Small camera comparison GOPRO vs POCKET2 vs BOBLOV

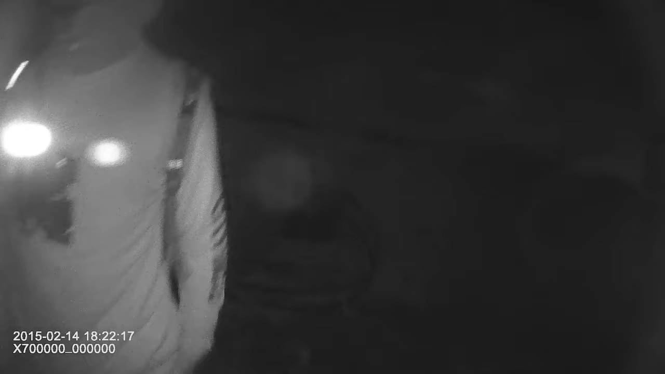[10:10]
your backlight's on the thing. It'll turn off in a second. Oh, it turns itself off, does it? Yes, when I attach it to my hat, I'm like fucking blinding myself. Haha. You know you can push the power button once quickly and it turns the backlight straight off straight away.
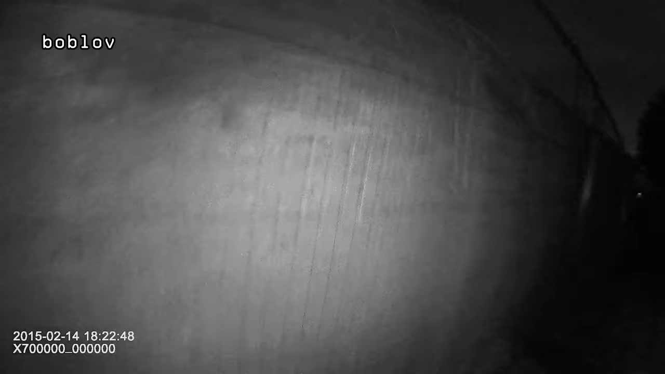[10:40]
We need the A7S for yeah. BOBLOV in black and white or A7S in colour.
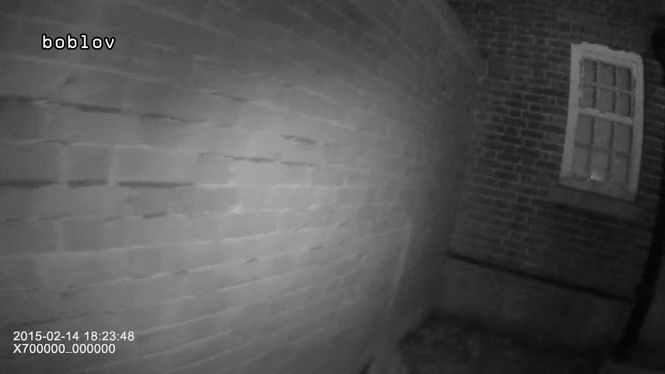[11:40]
Is that car starting that jump pod? Yeah. Yeah. What I've seen is the next level up. Quite a few windows open. That's how you do it. It's not going to be easy for most people, though, I don't think.
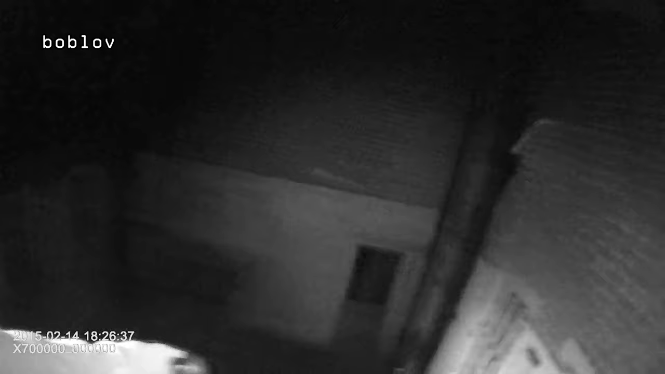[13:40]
Oh shit, well you can't get in through those. Yeah, but then we've got all this, like, we've got ladders.
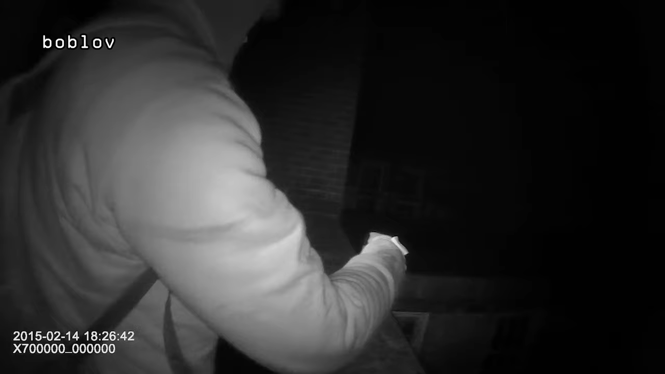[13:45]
Oh, ladders? Get the ladder. Get everyone up here.
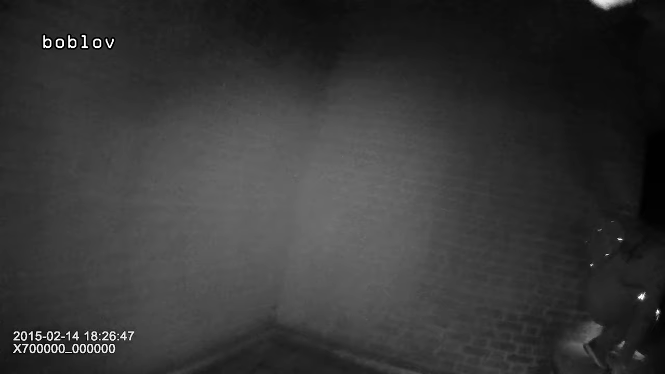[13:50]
There's a pair of ladders here, folks. Check this out.
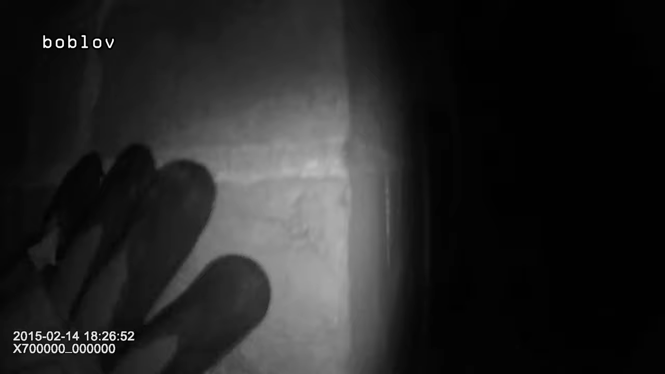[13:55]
Oh, there's a window open, look.
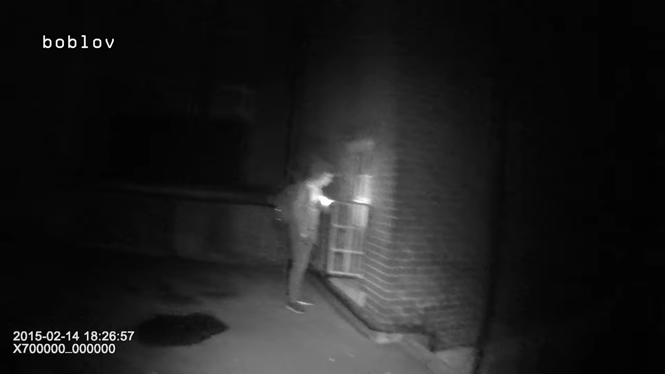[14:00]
That's wood. That's wood. Yeah. Yeah. Smash windows, any bars?
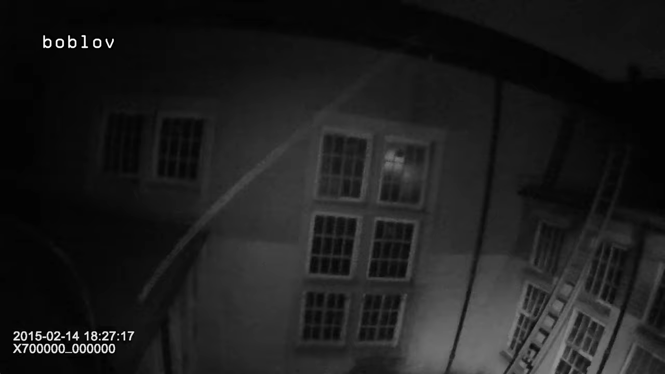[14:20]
I can see bars. Yeah. Don't know. Let's have a look. Yeah, there's bars there. There's no bars on windows. It's true, but will they open? Yeah. There's no bars there. Yeah, have a look. Wait there, folks.
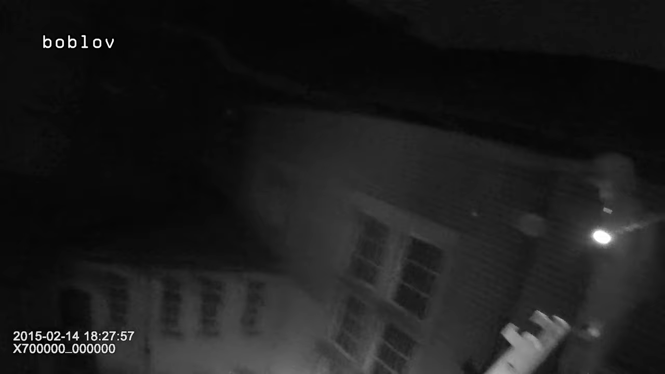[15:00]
You don't know how secure the bloody ladder is, really. Might be knackered. There's another possible window open over there as well. It's open. It's open. There you go, folks. The doors are always open. The doors are always open.